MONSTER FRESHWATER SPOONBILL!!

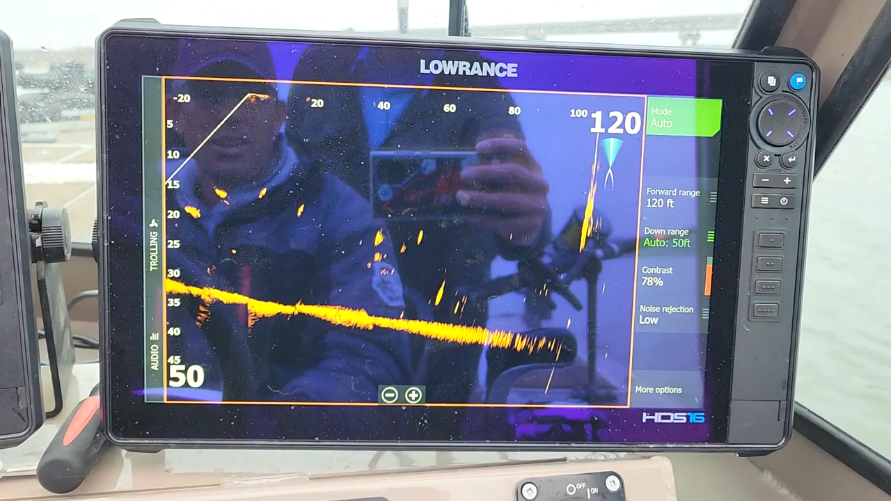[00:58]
We're right on them. Are they deeper? Well, some of them. Yeah, because like these went a little high. Yeah.
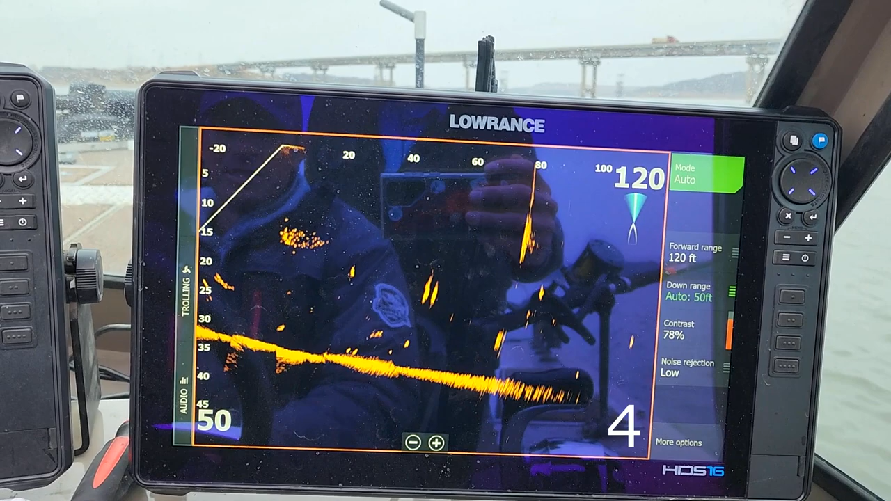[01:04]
We're going right through the middle. Yeah, you're in the zone.
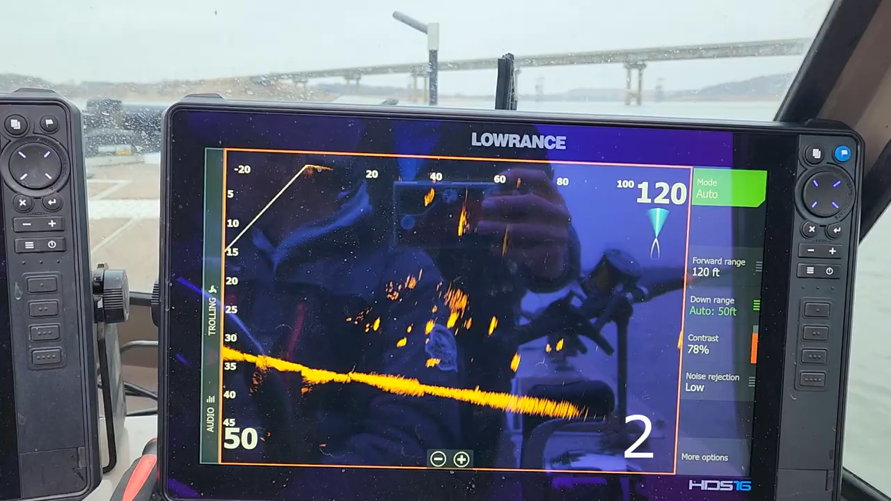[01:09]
If the suckers didn't swim, it'd be a lot easier. There we go.